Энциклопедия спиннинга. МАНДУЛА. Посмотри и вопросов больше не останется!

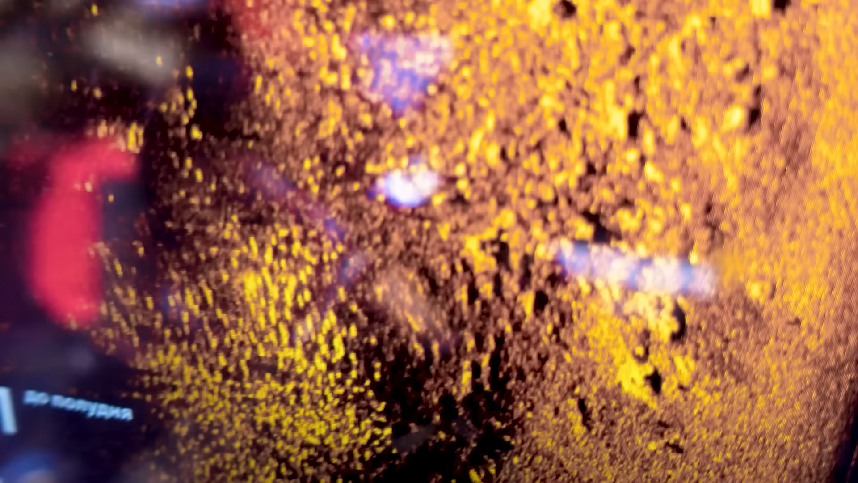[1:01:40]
Видно, что разрешение экрана, оно лучше. И видно, что картинка еще более детальная.
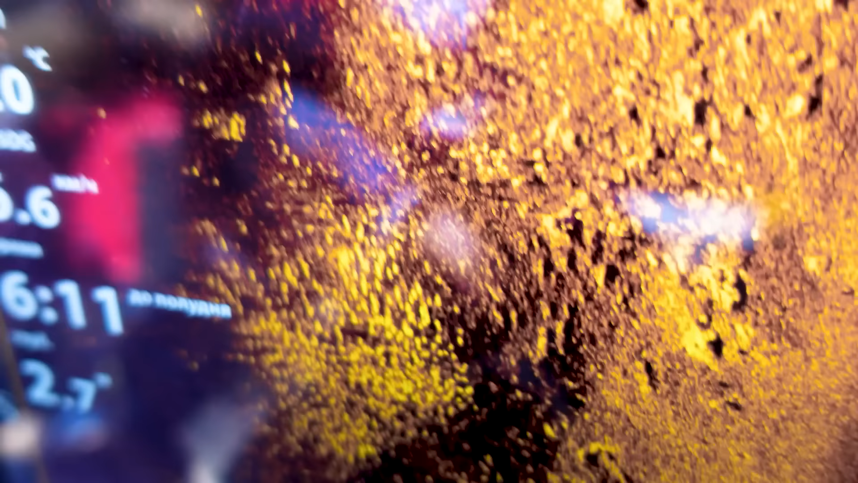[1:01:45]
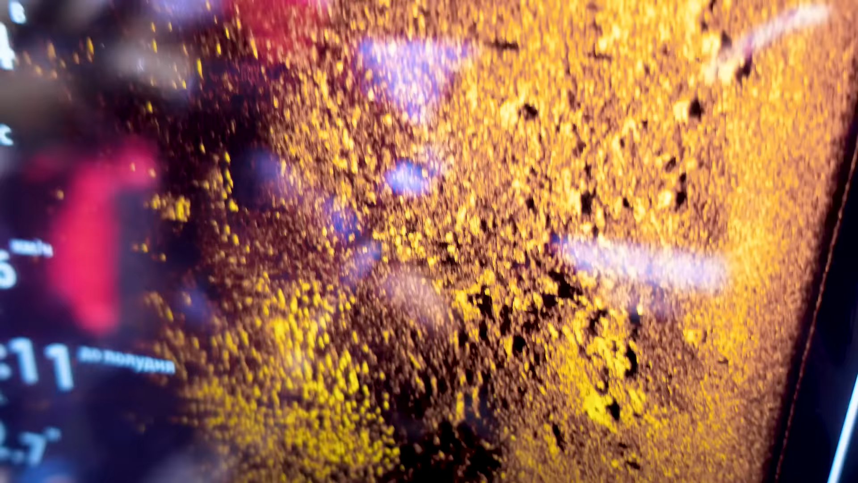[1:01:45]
Но я думаю, что максимально полно смогу оценить, когда уже буду пользоваться мега и частотой 800.